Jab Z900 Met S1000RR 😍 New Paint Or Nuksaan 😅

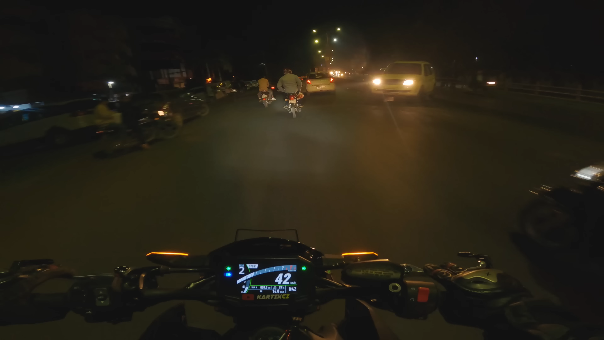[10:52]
आर साइड अभी बोर्ड का काम चल रहा है तो वहाँ से नहीं निकल सकते, तो अभी अपन पीछे से निकल रहे हैं। तो गाड़ी देख रहे हो भाई क्या चमचमा रही है, टायर आयर में भी पॉलिश लग गई है एकदम मस्त।
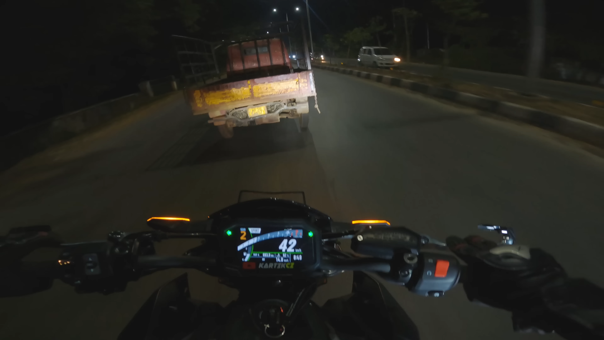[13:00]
गलत से याद आया सामने चेकिंग तो नहीं लगी? नहीं नहीं लगी, ठीक है ये अच्छी बात है। चुपचाप निकलते चलो कार्तिक भाई।